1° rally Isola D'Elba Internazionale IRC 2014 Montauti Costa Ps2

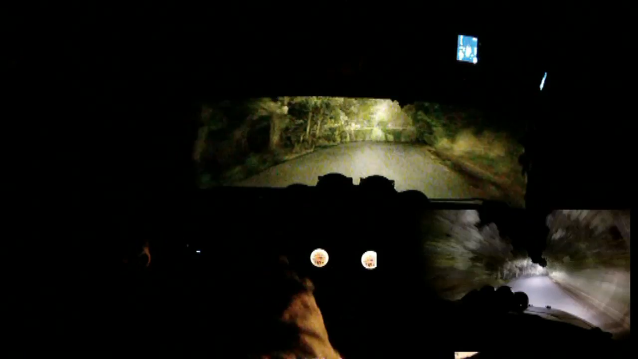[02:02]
destra 3, lunga lunga lunga apre, in sinistra 4 più e sinistra 3 non tagliare, 50. Destra 4 sporca, in subito destra 4, subito destra 4, 50 sconnessi e molta attenzione, in fondo tornante destro, sale, buca interna, occhio,
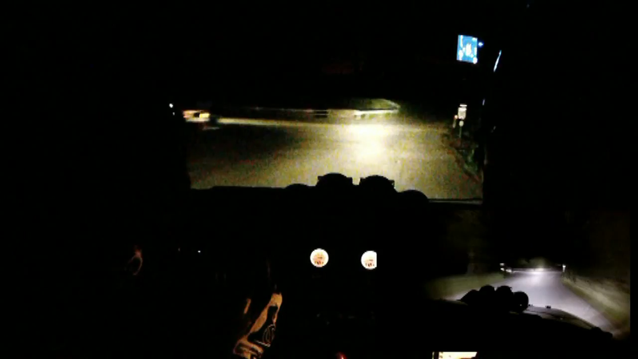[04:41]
in destra 3, e stacca stacca tornante sinistro lungo 20, ah, che bella larga la strada, tornante destro 100, qui fa le belle, tornante sinistro lungo e tornante destro, tornante destro e sinistra 1 inversione.
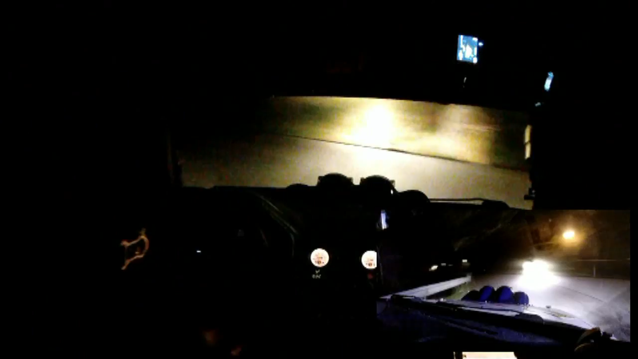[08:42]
attenzione, sinistra 4, spazzolina, c'è una macchina dietro, in sinistra 4, in sinistra 5 lunga, non ha luce, vai, 100, all'albero, attenzione, non stringere, strettoia, destra 3 doppia, 30,
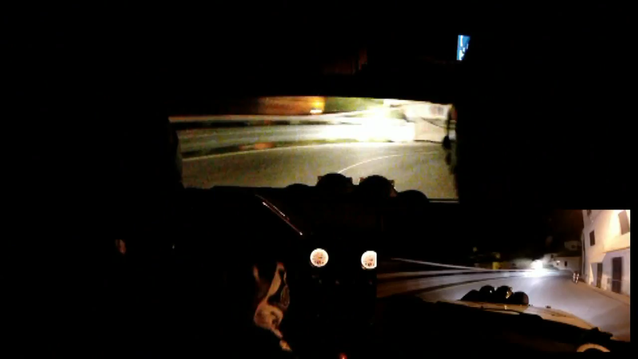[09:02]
destra, e attenzione, sinistra 1 e destra 1, occhio, 20, io bestia, destra 2 corta, 30, destra 4, albiri, sinistra 3, subito destra 3, sinistra 3, sinistra 2 corta, destra 2 corta, io voglio, destra 2 corta, vai tranqui,
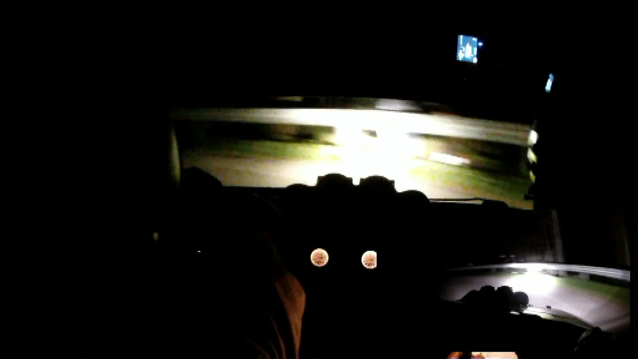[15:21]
20, tornante destro lungo, 20, tornante sinistro chiude, 30, 4 più, in sinistra 4 più ancora, 20, e attenzione in fondo tornante destro, 50, che fa valuto, sinistra, in destra 4 più, in sinistra
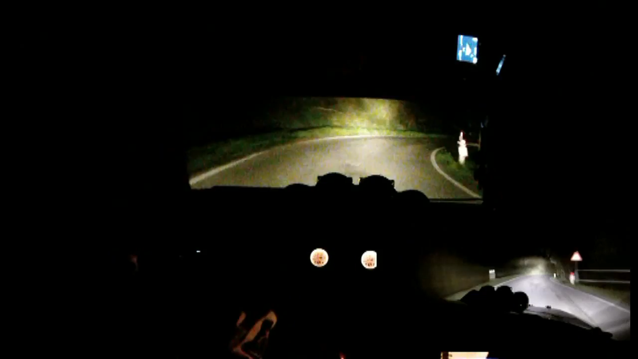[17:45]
in sinistra 5, sinistra 5, sinistra 3 più subito, destra 4 apre, 100 a vista, in fondo attenzione al viri, destra 2 doppia sul ponte, 50, sinistra, hai visto la macchina ruota di sotto, qua. Sinistra 5 più, destra 4 più 50, attenzione alla chicane, subito dopo la sinistra 5, entri destro,